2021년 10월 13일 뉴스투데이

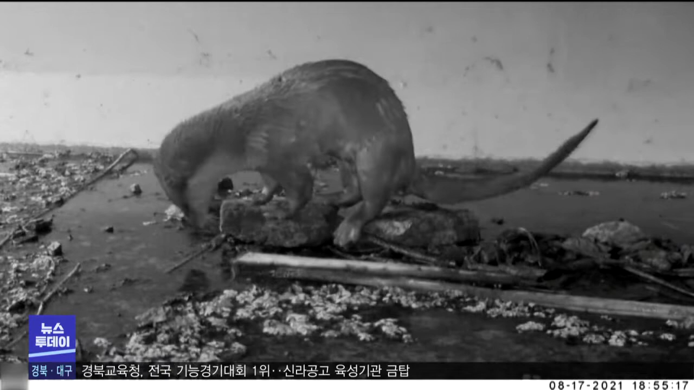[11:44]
익숙한 듯 작은 돌 위에 배설물을 남기고 떠납니다. 잠시 뒤 다른 수달이 뒤를 따릅니다.
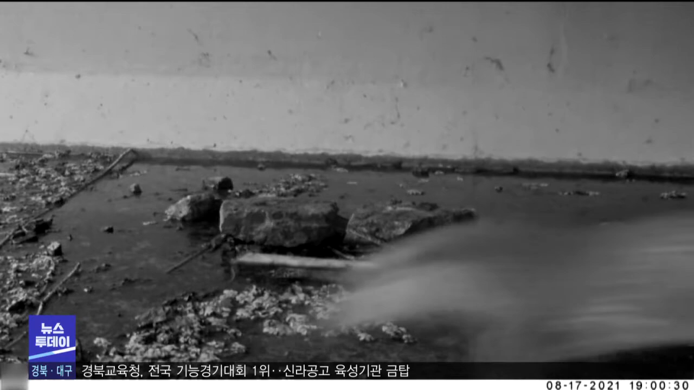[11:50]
멸종위기종 1급이기도 한 수달이 촬영된 곳은 수성구 연호동과 이천동 일대 저수지입니다.